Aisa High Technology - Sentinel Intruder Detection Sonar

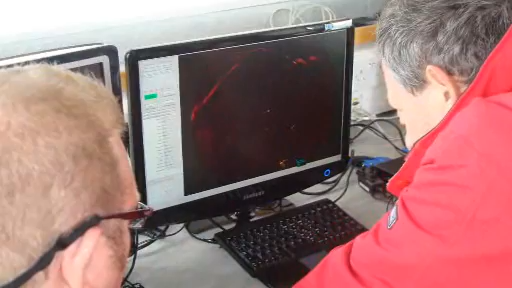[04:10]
At this point, the detection and tracking algorithms in the software analyse the track and assess it,
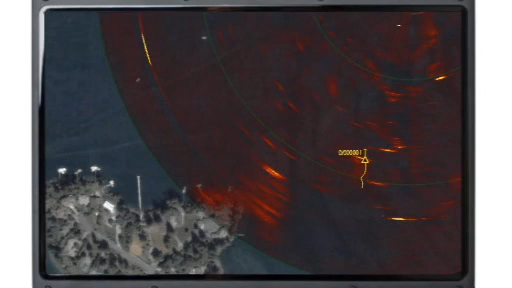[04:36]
the system raises an alert and backdates the track to the initial point of detection. The threat is given a unique identification tag and assigned an alert level of Substantial.
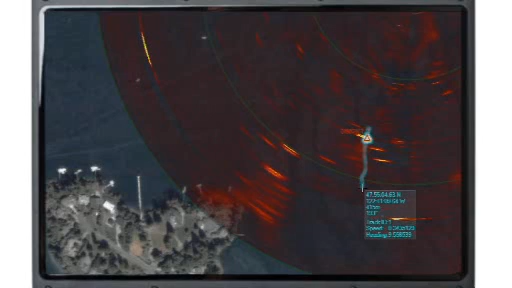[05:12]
The icon and the colour change at each stage to provide an unambiguous and visual confirmation of the track's status. This data aids the response decision-making process and can be exported to a command and control system, remote device or other system to aid interdiction of the target by a deterrent or classification system.
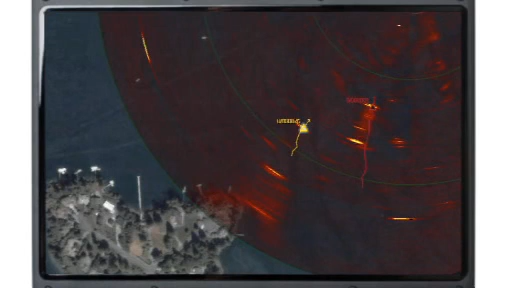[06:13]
As with the first diver, the track of the second diver is backdated to the point at which the sonar initially detected the target for clarification purposes.
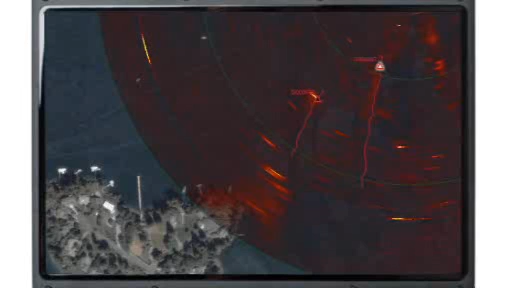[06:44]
Sentinel can be specified with passive target classification. This feature enables raw sonar data to separate out background ambient noise from man-made noise such as diving equipment.
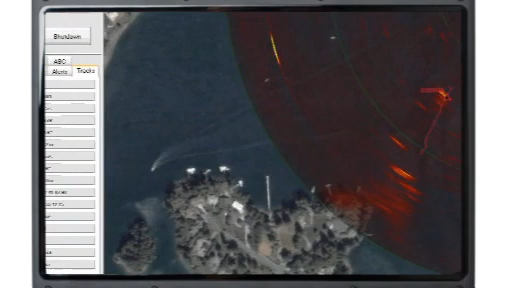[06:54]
This is realised at 10 minutes, 31 seconds, when, with the threat still over 200 metres away from the asset, a 100% classification of a scuba diver is made. The track number has now risen to 76.
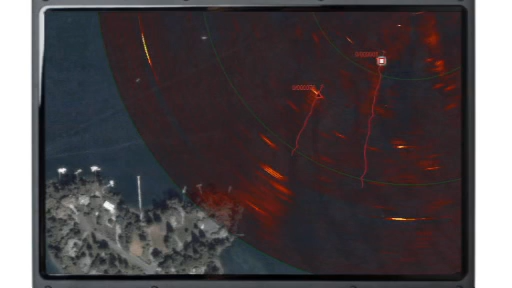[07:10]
This means that Sentinel is currently assessing 74 other potential targets in the background. But other than the two divers, none are at this time being considered as threats.
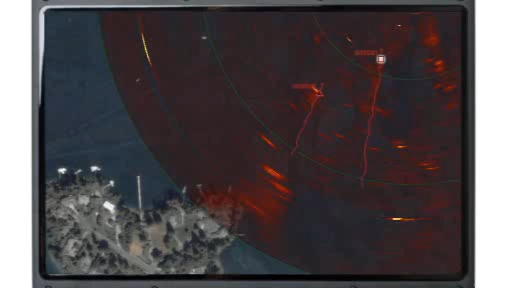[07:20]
There have been no false alarms or tracks during this whole process.